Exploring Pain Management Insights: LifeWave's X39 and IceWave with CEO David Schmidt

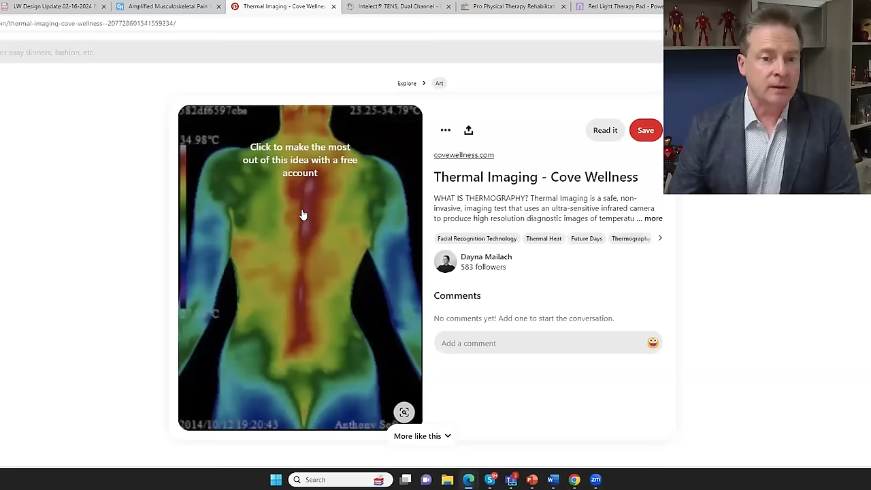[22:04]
electromagnetic energy coming off of our body. And we can see that the, there is a change in the electromagnetic energy with inflammation. So we see the connection between the chemistry and the physics. Okay.